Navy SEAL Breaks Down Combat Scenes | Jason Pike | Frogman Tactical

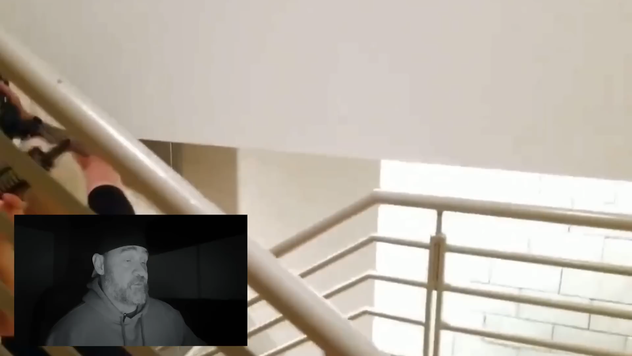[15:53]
going to cover the door that we know is up there okay he shifts position and I'm going to take the glass so this is
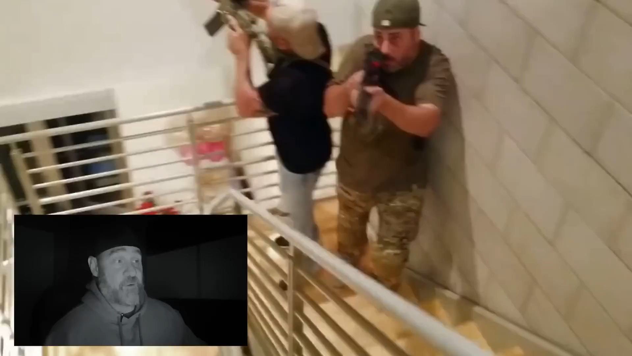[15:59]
how we cover as much as we possibly can all right and I want to show you something here and this student of mine is a phenomenal student but I want you to see what he does so he's so used to just clearing left and right and CQB once he gets to the top what